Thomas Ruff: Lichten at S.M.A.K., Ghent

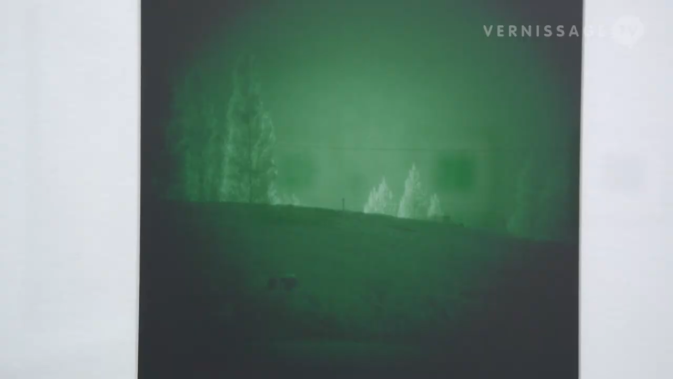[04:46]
night vision ruff just put on his normal camera which is kind of amplifying